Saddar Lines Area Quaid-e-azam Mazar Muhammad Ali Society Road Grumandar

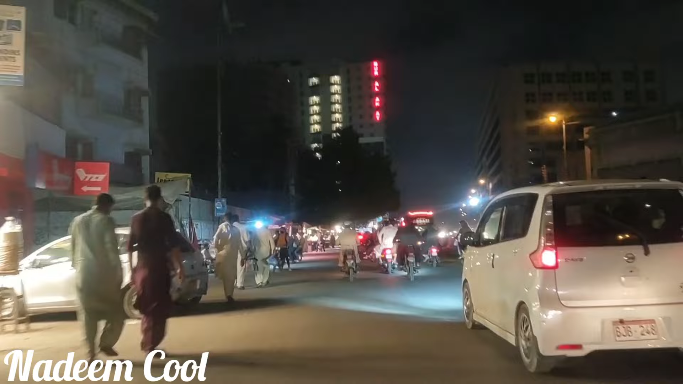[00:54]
کیا صورتحال ہے شہر کراچی کی لیجئے سائٹوں میں فروڈ مارکٹ
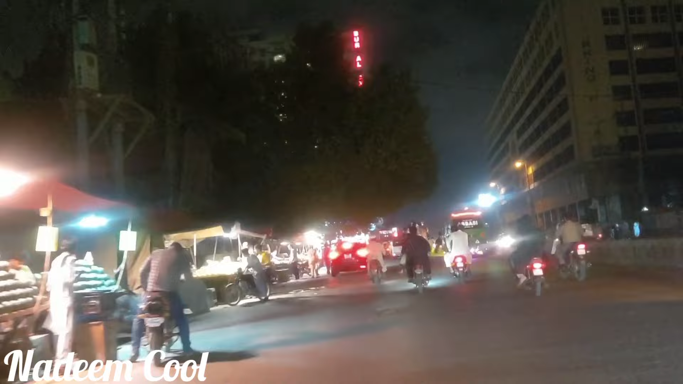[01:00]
بچارے فروڈ بھرے ہوئے ہیں ٹھیلے بھرے ہوئے ہیں مہنگائی اتنی ہو چکی ہے
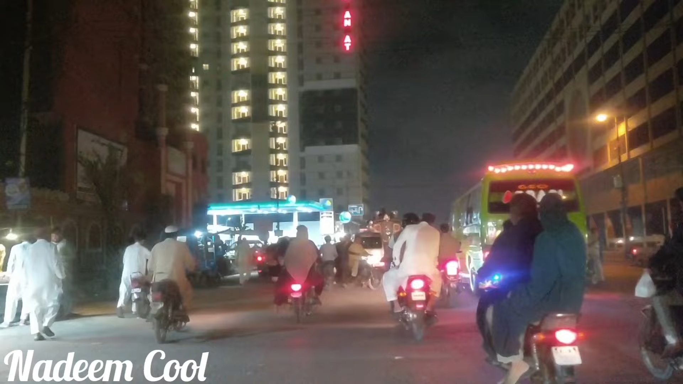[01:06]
اور اللہ رحم کرے اتنی
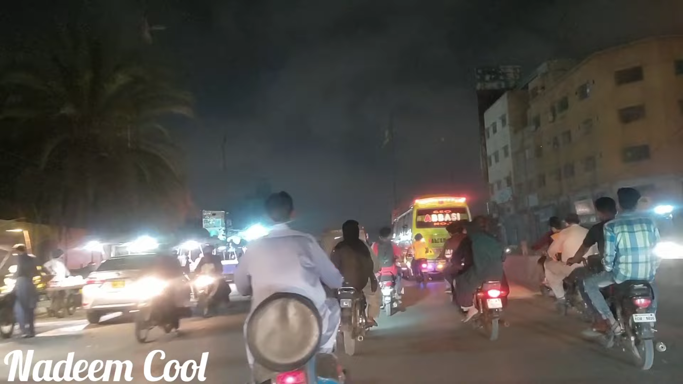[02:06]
ایک اور ہسپیٹل ہے اس کا نام مجھے یاد نہیں آرہا
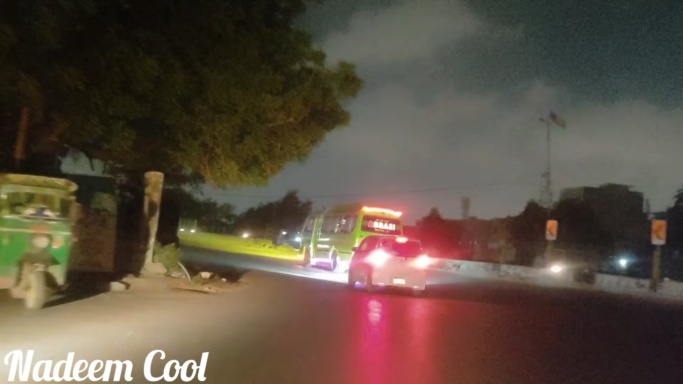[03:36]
کافی بیتر لگ رہا ہے اور کچھ بسوں کی اور گاڑیوں کی جو لائٹیں ہیں آگے کی طرف جاری
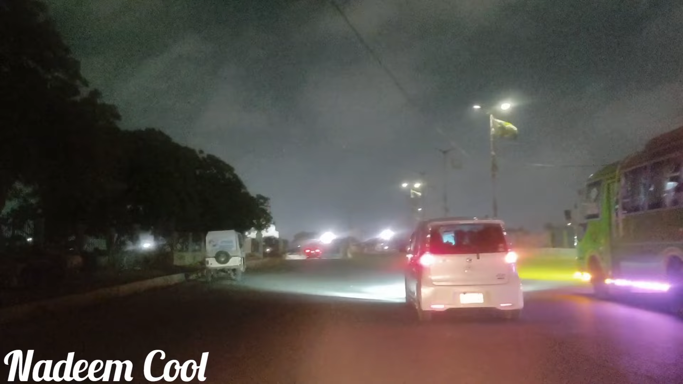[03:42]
ہیں تو یہ دیکھیں یہ آگیا کائج آدم کا مزار لائنسیریہ ہم گروس کر چکے ہیں اور اب کائج آدم کے مزار سامنے آنے اپنی چیز کے اپر سے گروس کرتے ہوئے پھر اب ہم محمدلی سیسائیٹی جب کچھ حصہ آئے گا اس کو شارٹ کٹ راستہ کرتے ہوئے ہم گروس محمدل کی طرف نکلیں گے وہاں سے پھر اپنی آدم
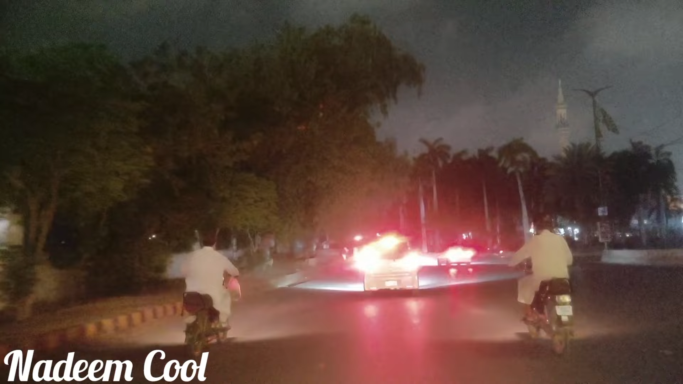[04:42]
ٹرافک بہت کم کیونکہ رات کافی ہو چکی ہے اور
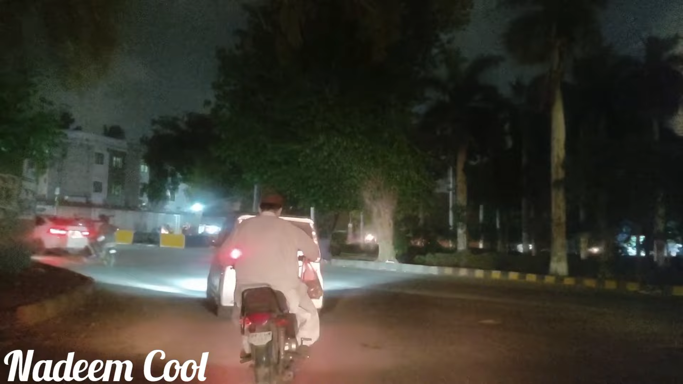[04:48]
جس میں اس پہ تو ٹرافک گمی ملے گا لیکن
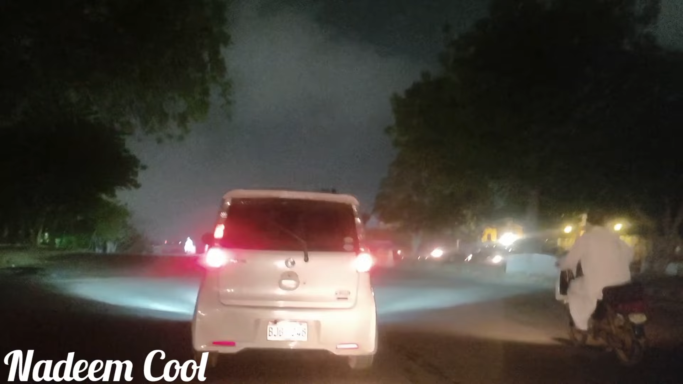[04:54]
جہاں جہاں رہ پونٹ سٹیڈ ہے وہاں پر تو آپ کو
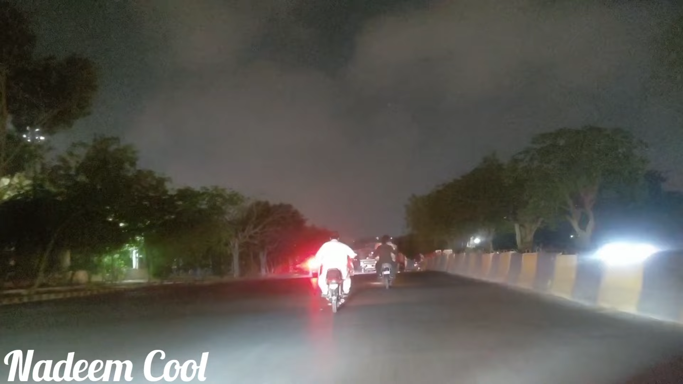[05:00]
کافی رش لگے گا اور ایسا لگے گا جسے رات کے سارے آٹھ بجے میں یہاں سے ہم ٹن لیتے ہیں قید ادم کے مزارد سے اگر اسیدھا جائیں تو پھر آپ
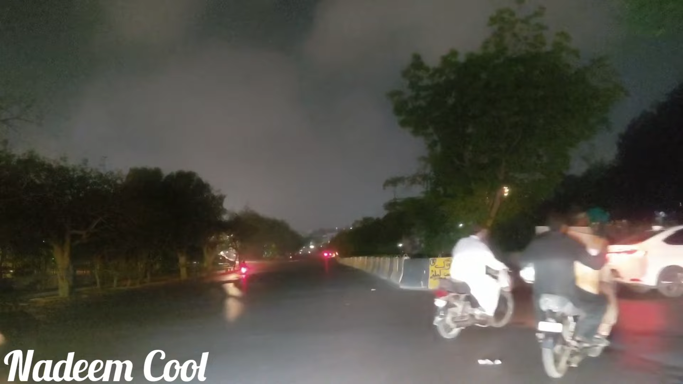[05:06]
واپس اُلٹے ہاتھ پر ٹن لیں گے تو
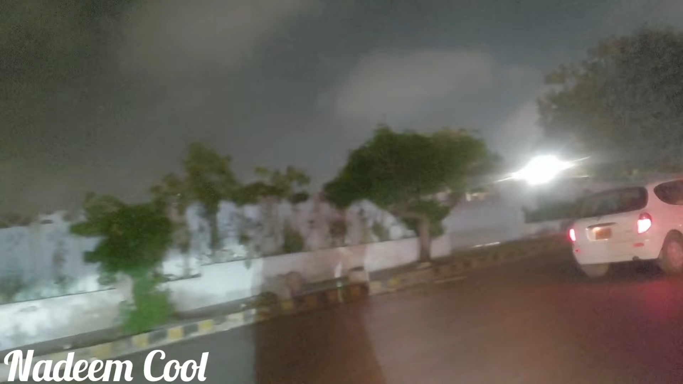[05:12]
شدر کی طرح اور رائٹ سائیڈ پر آگے سی جا کے رائٹ سائیڈ پر سن لیں گے تو پھر آپ پڑیل پاڑا بلال ہم نے ہاں سے جن لے لیا ہے اور ہم جو روڈ اکسیار کریں گے وہ اپنا گرو مندر شائیڈ کی طرف جائیں گے
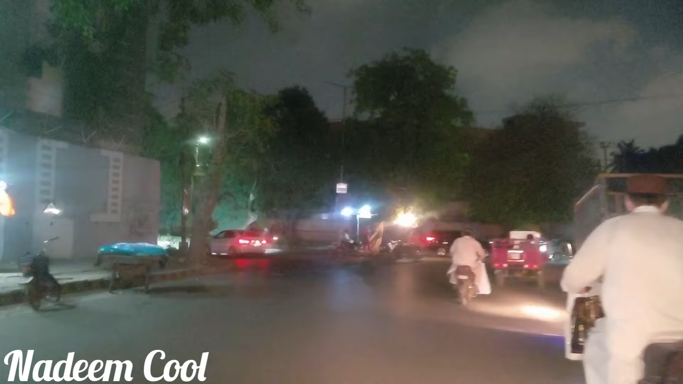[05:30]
یہاں پر بھی کافی رونک نظر آرہی ہے یہاں ناریل والے بہت ہوا کرتے تھے کسی زمانے میں
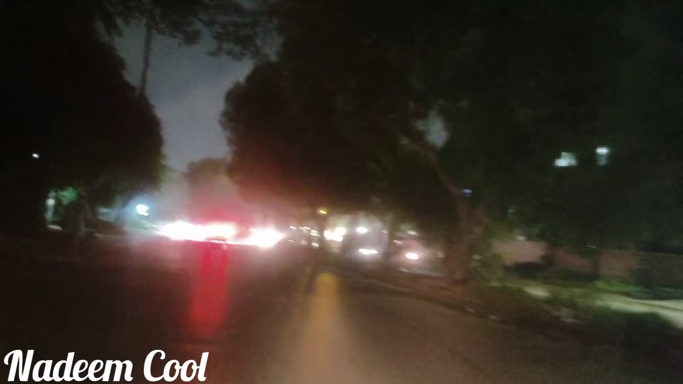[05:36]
اب پہلنی رات کے سپیر موجود ہے کہ نہیں ہے چلے دیکھتے ہیں یہ ہے
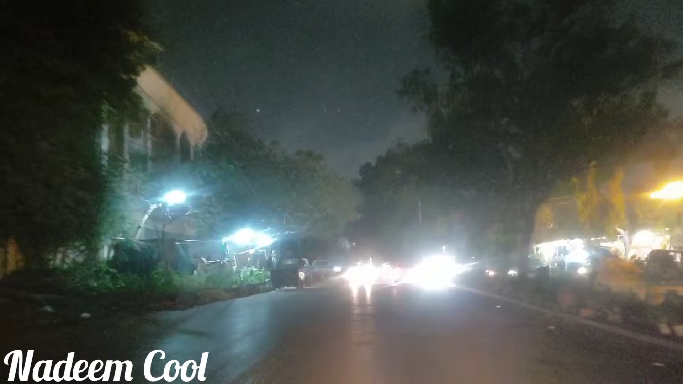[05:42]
اکہ دکہ دکان فٹ پاتو پر موجود ہیں ٹھیلے والوں کی جو کہ ٹھیلے پر ہیں